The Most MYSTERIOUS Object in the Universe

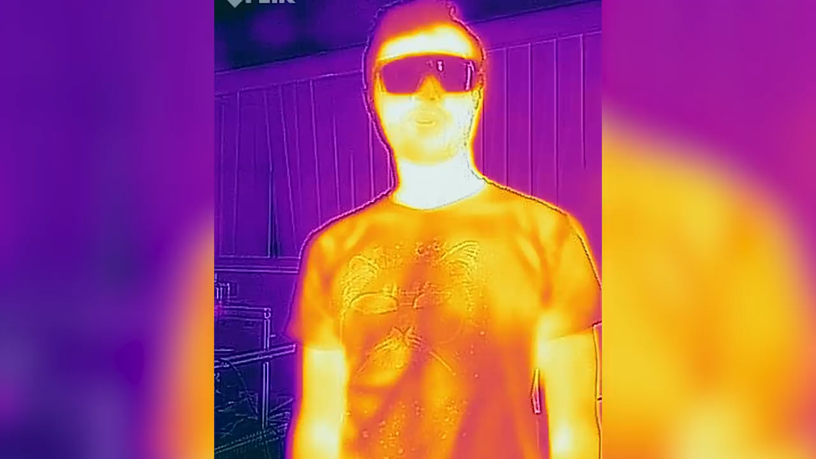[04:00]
It takes photos of you glowing, like actually. William is emitting light, not reflecting, not like light shining on you, reflecting. He's glowing, but it's invisible to our eyes.